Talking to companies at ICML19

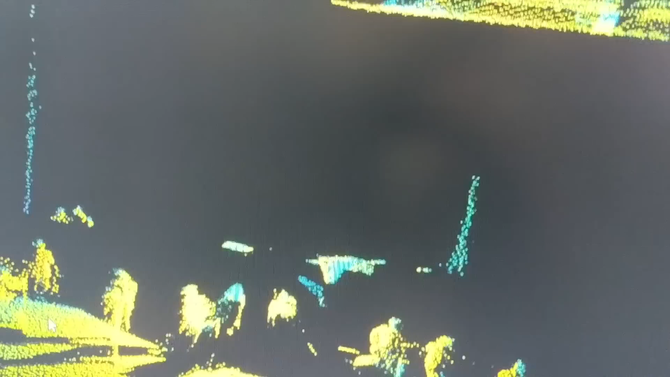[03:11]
as far as I understand their lasers are mounted on the same chip so they always point in the same direction which produces a lot of